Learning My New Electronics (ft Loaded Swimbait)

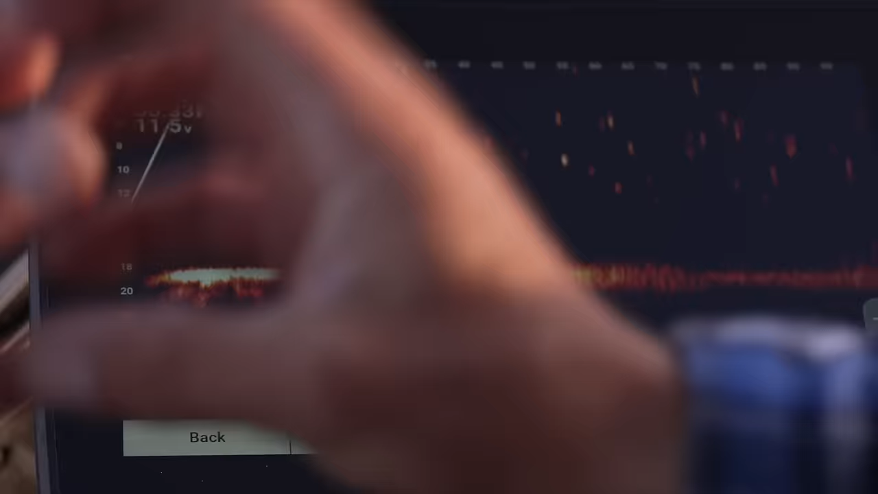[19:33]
separate tail to it and where you could really go wrong is pay attention to all
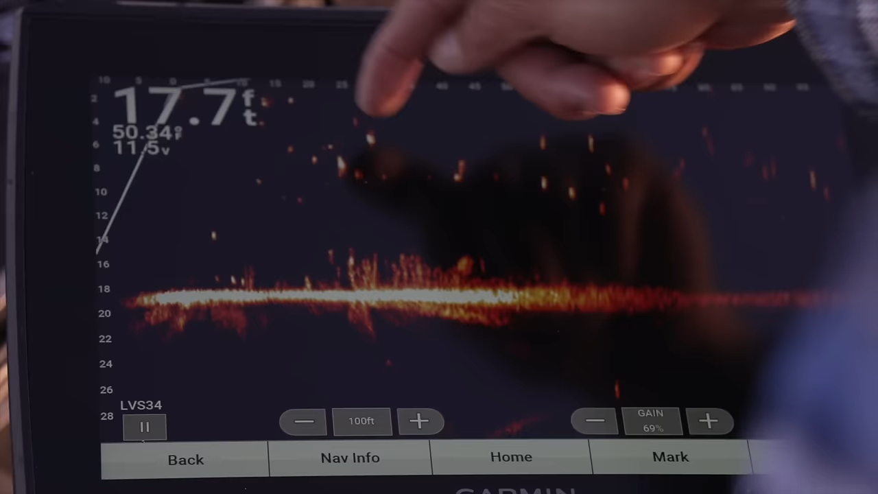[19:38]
On screen: depth 17.7 ft
these little dots up here and what these are they're either floating crappie floating bluegill little pods of bait um but what you really want to look for when you're targeting big bass or schools of bass are
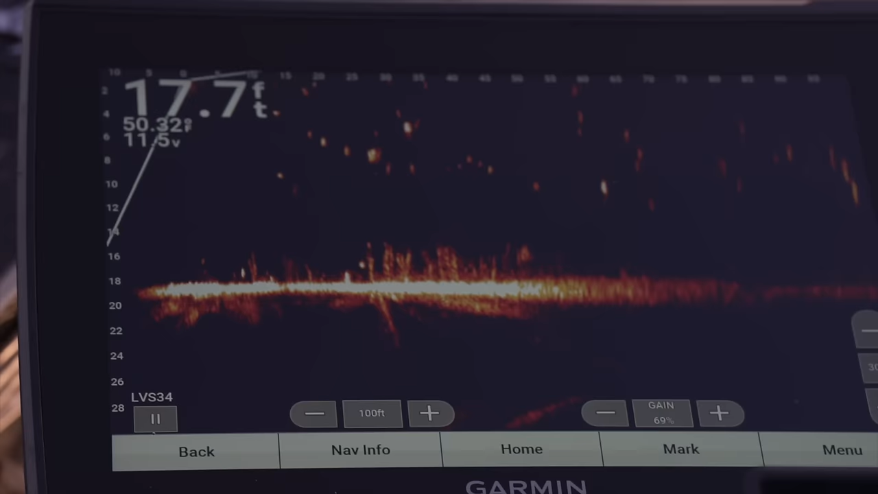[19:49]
On screen: depth 17.7 ft
those really solid white blob returns and those are really really big bass now let's say you're in a lake that has a lot of carp in it um you know a
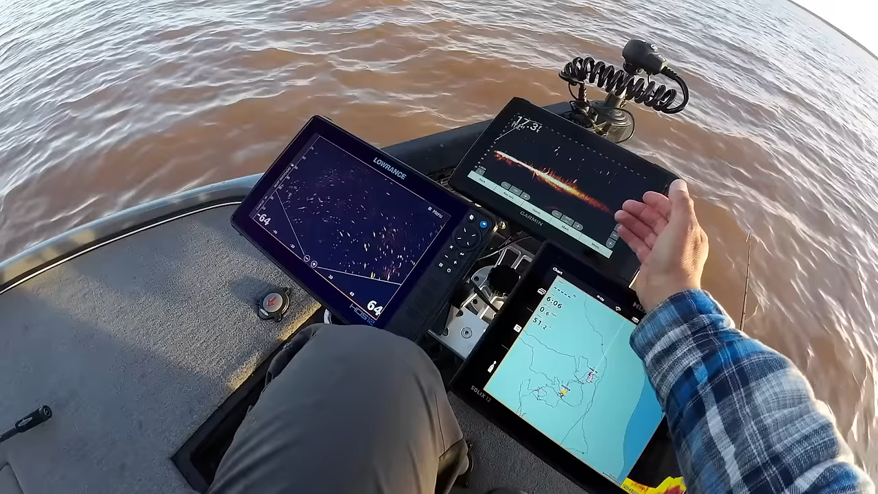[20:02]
really good way to tell the difference between a bass and a carp um is you could see that actually the carp's fork tail on live scope here um also you could see the hump back if a car you
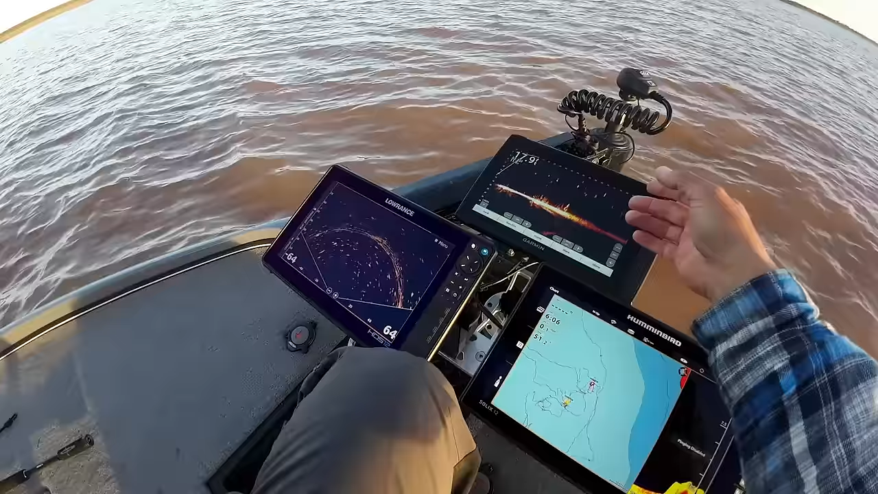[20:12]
know if you're if you're looking at a blob here and you
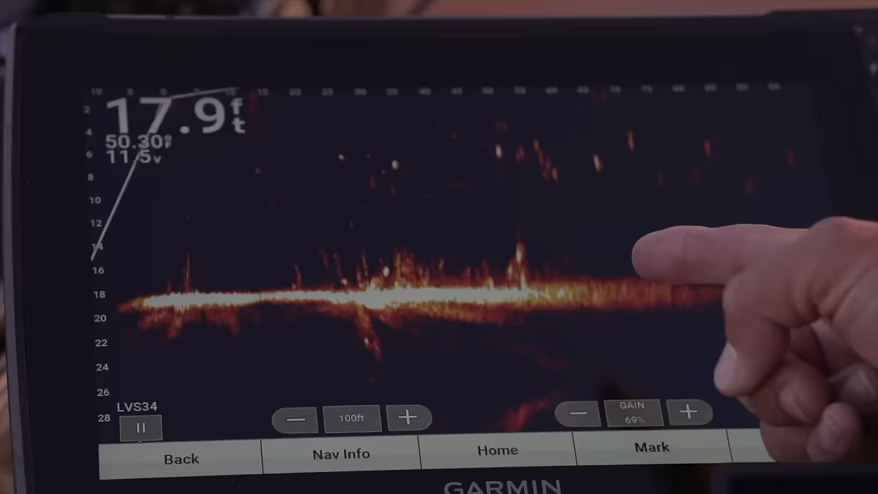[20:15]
On screen: depth 17.9 ft
can't tell if it's a bass or a carp um you know just look for that hump back
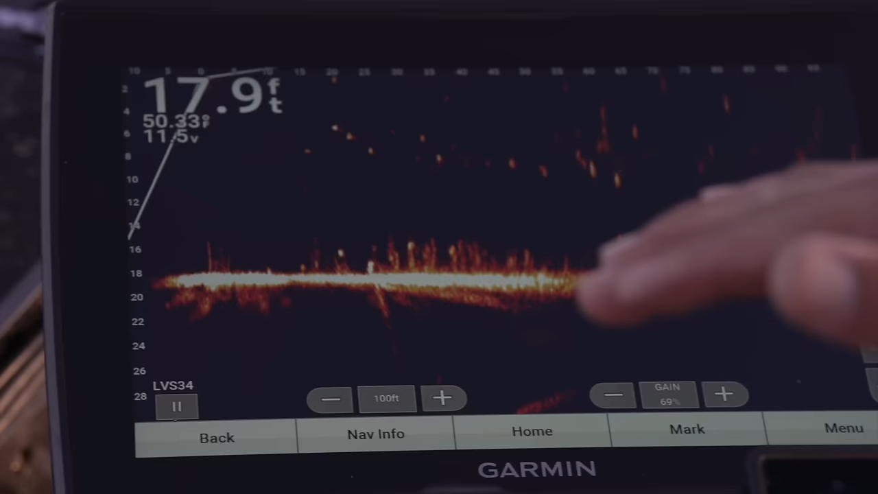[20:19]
On screen: depth 17.9 ft, water 50.33°F
or a fork tail and that'll tell you it's a carp don't have to waste your time on that but this right here is a bass you could tell it's hanging around structure it's big it's lazy it's kind of swimming around
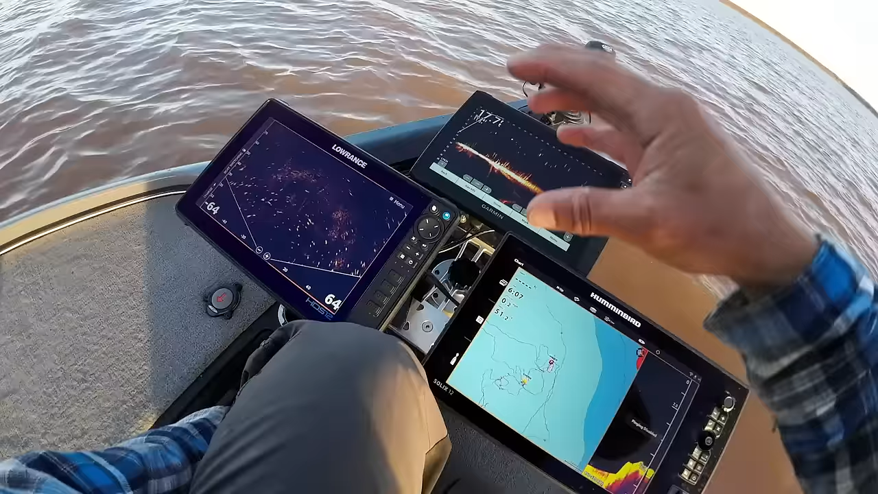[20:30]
the brush pile um and just really slowly every now and then you'll see
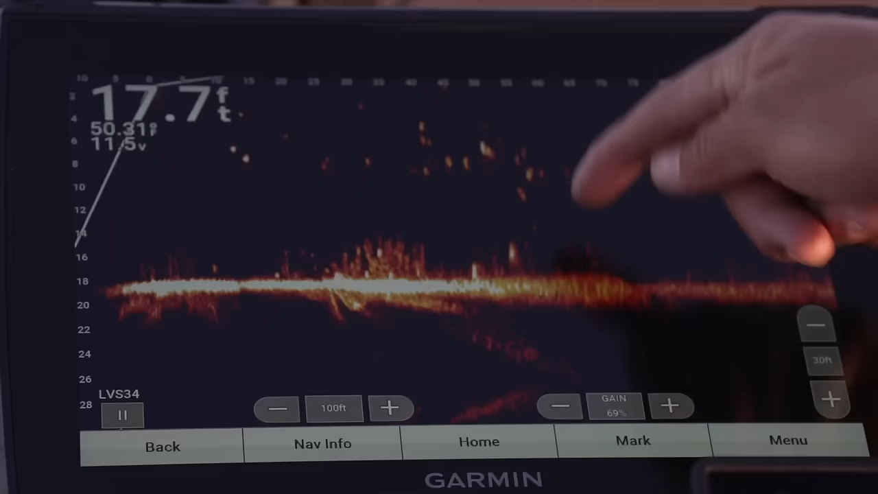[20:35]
On screen: depth 17.7 ft
some of these bait fish run off run away from it because obviously it's an apex predator so that's a really good indication
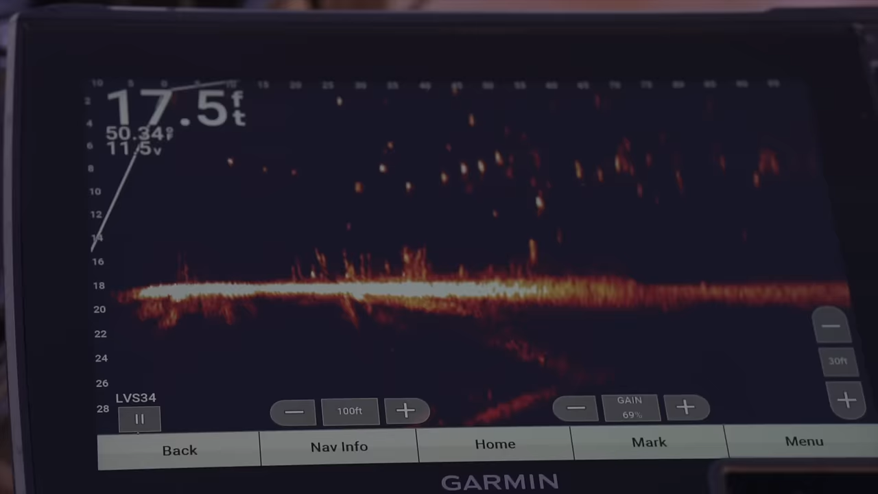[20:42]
On screen: depth 17.5 ft
that that's a bass right there it's just real slow lazy and hanging around structure
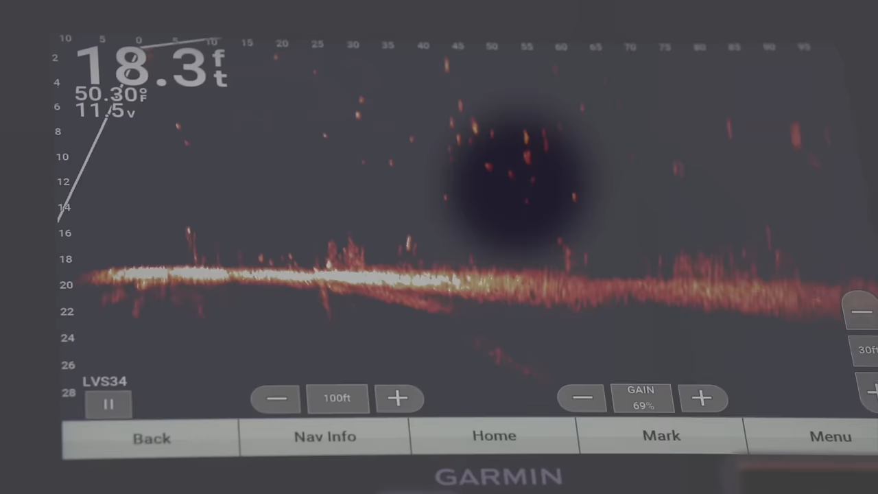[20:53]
On screen: depth 18.3 ft, water 50.30°F
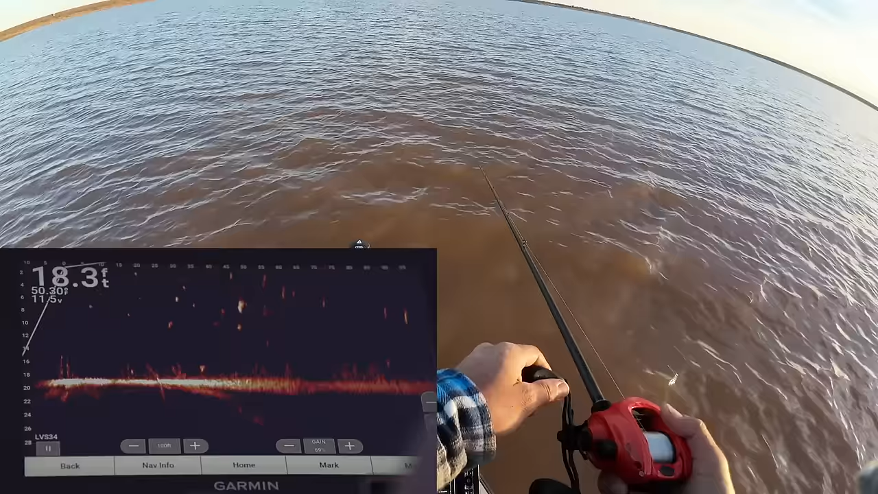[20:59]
On screen: depth 18.3 ft
oh my gosh dude freaking everywhere